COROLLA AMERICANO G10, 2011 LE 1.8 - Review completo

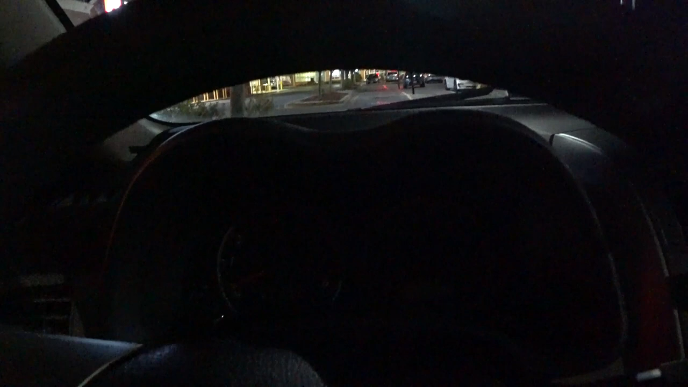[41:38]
Então aqui nós estamos de noite, com o carro ligado.